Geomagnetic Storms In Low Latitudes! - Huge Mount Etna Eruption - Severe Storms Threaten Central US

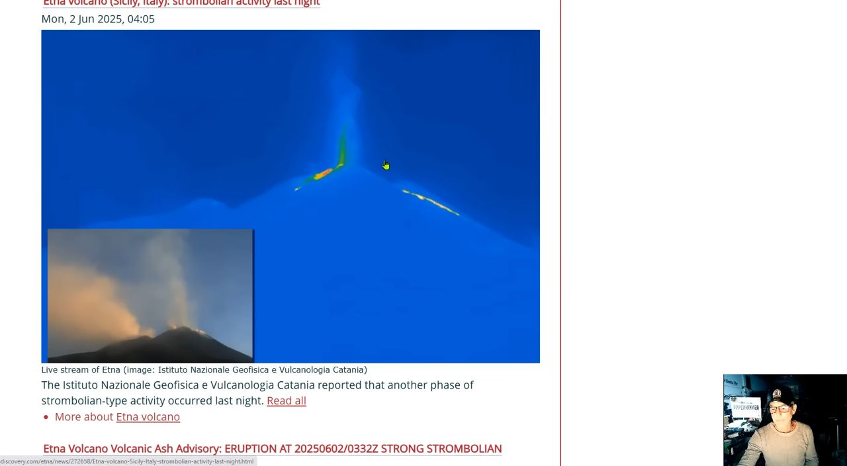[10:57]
Take a look at here. This is how the volcanic eruption began seven hours before that pyroclastic flow.
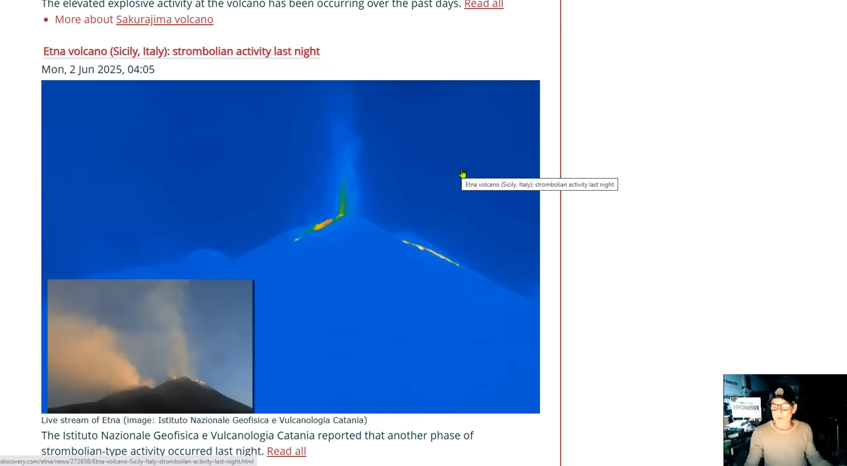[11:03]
Etna volcano strombolian volcanic activity began last night.